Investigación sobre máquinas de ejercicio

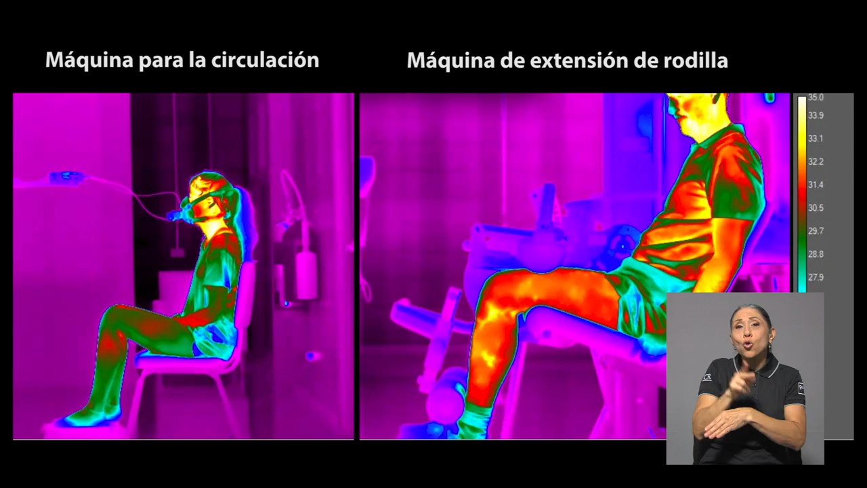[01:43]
se usó una cámara termográfica que midió el aumento de temperatura y por consiguiente el de la circulación, sin embargo, tampoco tuvo resultados favorables.